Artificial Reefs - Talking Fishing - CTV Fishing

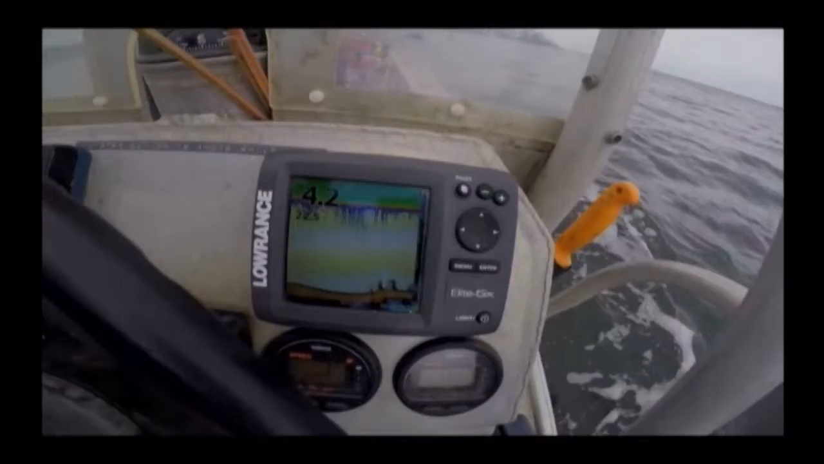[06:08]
Once over the reef locations, the reef modules show clearly on a depth sounder.